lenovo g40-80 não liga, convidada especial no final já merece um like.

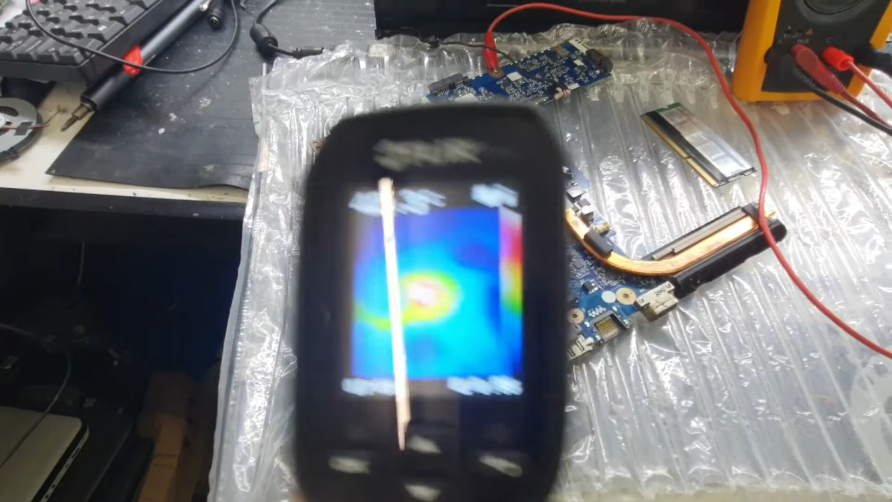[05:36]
Está vendo? Mas eu vou jogar uma tensão aqui. Vou jogar 3V aqui. O processador vai pegar fogo. Que é para você estar conto comigo. Tá? Ele está até aquecendo aqui, ó. Vou jogar 3V na linha.
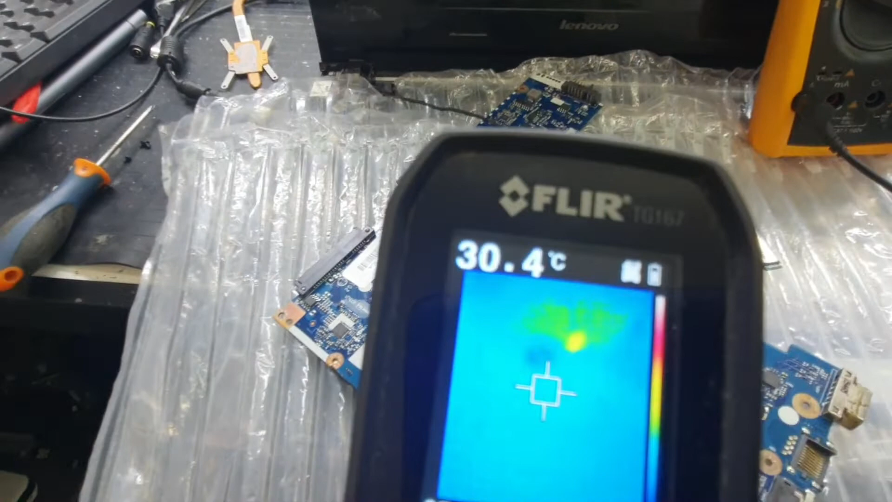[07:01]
On screen: spot 30.4°C
Olha lá, o amarelo, viu? O amarelo ali, ó. Viu? O amarelo bem aqui, ó. Vou mostrar de novo, né?